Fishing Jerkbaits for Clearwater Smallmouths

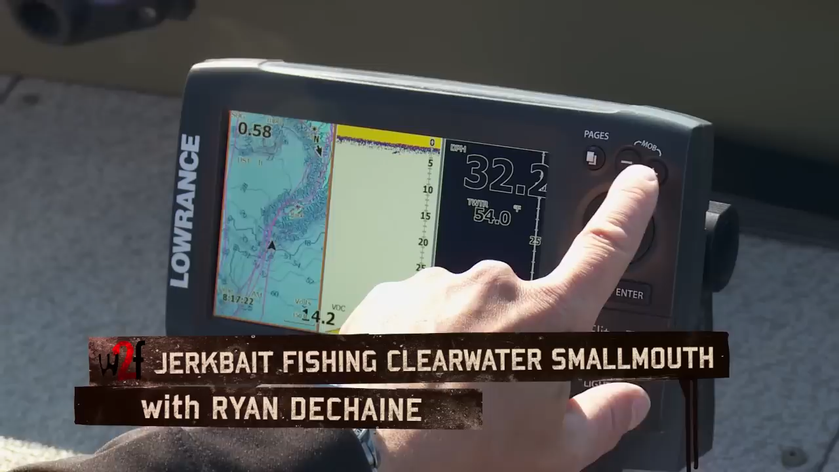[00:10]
On screen: water 54.0°F
beautiful structure here you can visualize it just a big big rock point sticking out and a big flat up in here we're coming up on it now and as quick as we're coming up
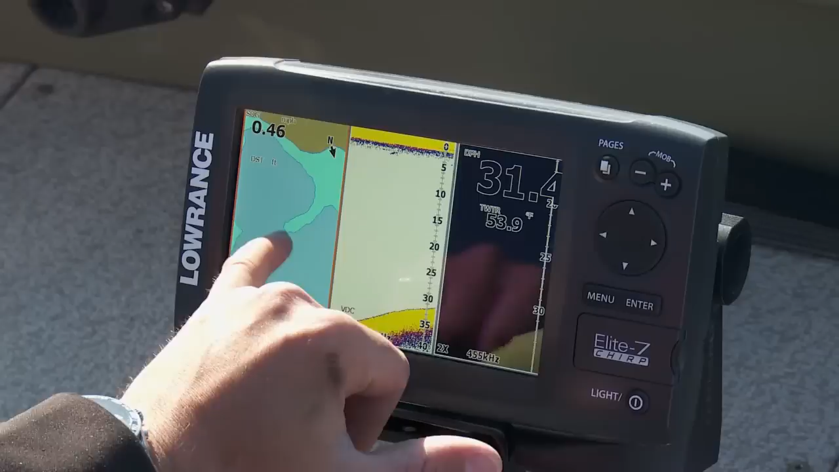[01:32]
we started out on this finger at the end we fished almost all the way to the point where this finger now spreads out on this this rock flat